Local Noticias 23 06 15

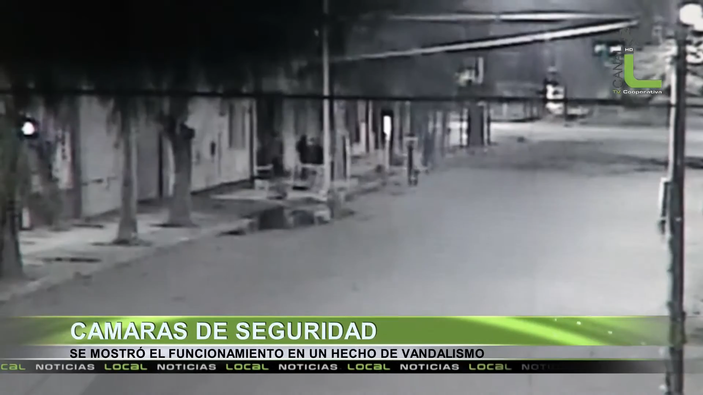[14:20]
las cámaras de seguridad que se van instalando en puntos estratégicos de nuestra ciudad. Y en este caso, el caso más reciente, que es la rotura de la vidriera del comercio Rusticor,